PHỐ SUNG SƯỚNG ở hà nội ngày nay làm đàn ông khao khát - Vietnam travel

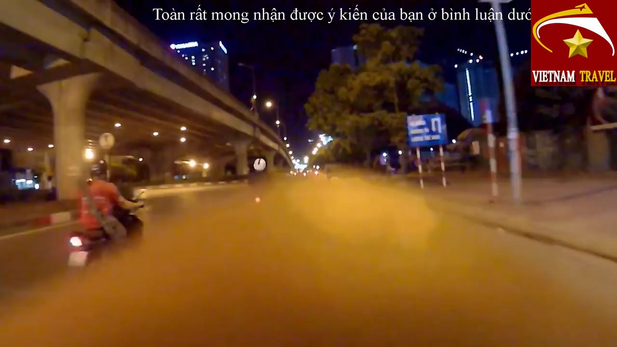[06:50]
khi mà các bạn lưu thông trên đường Hà Nội các bạn chú ý nhé ngày tắt đèn xanh đỏ thì khi mà các bạn ở xa mới về Hà Nội thì chúng ta cũng nên lưu thông tham gia giao thông cẩn thận bởi vì
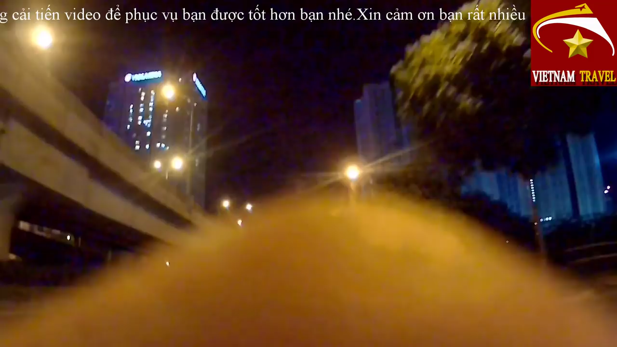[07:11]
Hà Nội bây giờ khi mà dừng đèn xanh đèn đỏ thì rất là nhiều người mà người ta không tuân thủ theo quy định của giao thông đâu
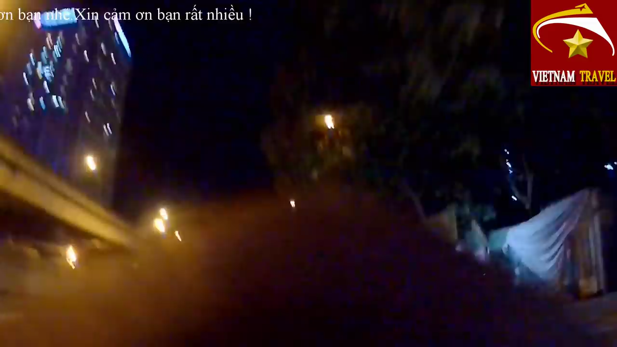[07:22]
chúng ta đang lưu thông trên đường Nguyễn Siển đường Nguyễn Siển và đường Phạm Hùng nối liền nhau chút đèn xanh đèn đỏ kia là đến đèn xanh đỏ là chúng ta sẽ tái ở xe phải để chúng ta lên cái phố sung sướng phố mà đàn ông hay tìm đến ở thành phố Hà Nội này
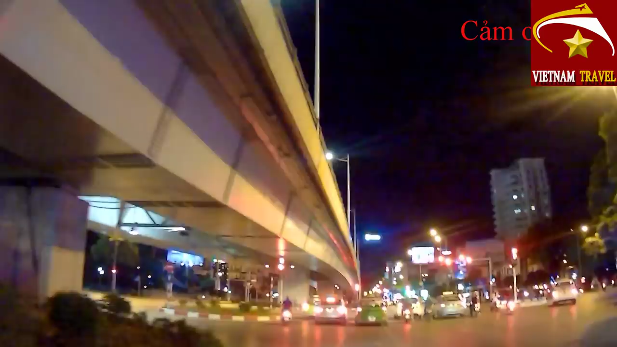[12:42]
Đây nếu mà chúng ta rẽ trái là chúng ta đi cầu giấy Còn rẽ phải chúng ta đi ngạc từ sở Bây giờ mình toàn cũng sẽ đi xâm nhập vào một vài ngọ ở đường Nguyễn Trí Thanh này